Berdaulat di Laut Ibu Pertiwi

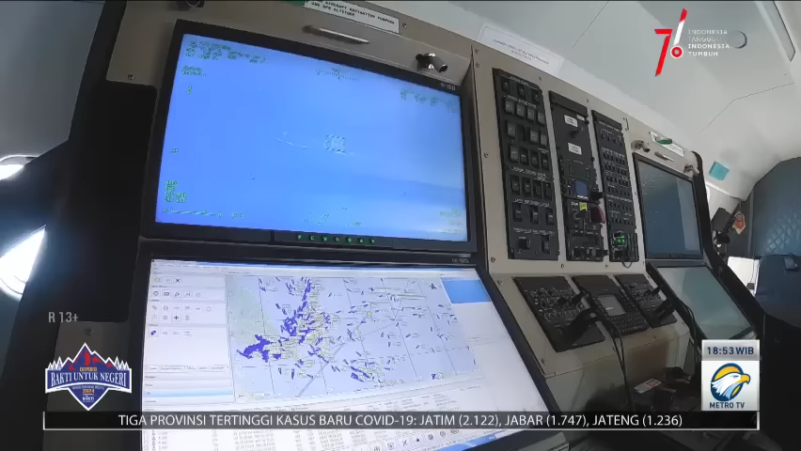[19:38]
Inilah suasana dalam pesawat patroli TNIAL Terdapat buah monitor yang mengawasi secara langsung